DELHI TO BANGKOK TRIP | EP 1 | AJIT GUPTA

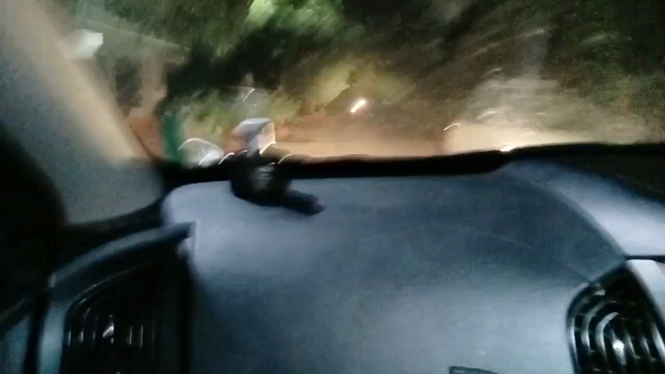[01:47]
दिन के सॉरी दस बज़रे होंगे सुबह के तो हमारा दिन के साड़े ग्यारत देर गंटे हमसे आगे है बैंक को
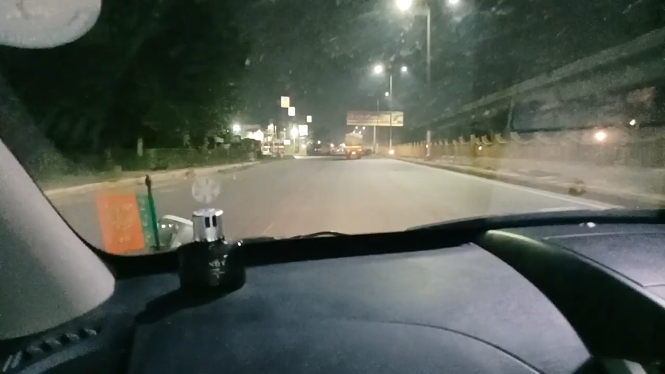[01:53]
सेवन मंडी वाले रूड पे आगए
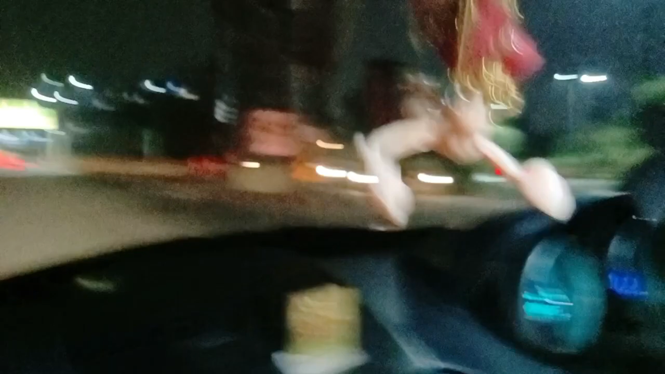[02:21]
यह आप सीधा रास्ता यूपी गेट के लिए और इधर आप मुड़ जाएंगे तो आप अनंद विहार के लिए चले जाएंगे हम सीधा जा रहे हैं डेट इसन ब्लू के लिए जो यूपी गेट के पास ही है को सामभी में यह
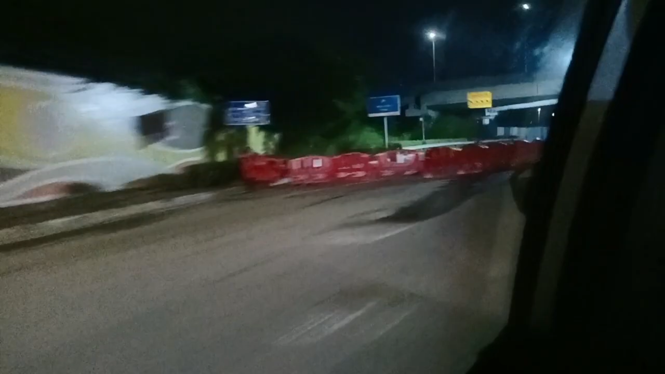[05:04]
यह पहल मॉन होटल एरो सिटी के अंदर यह सारे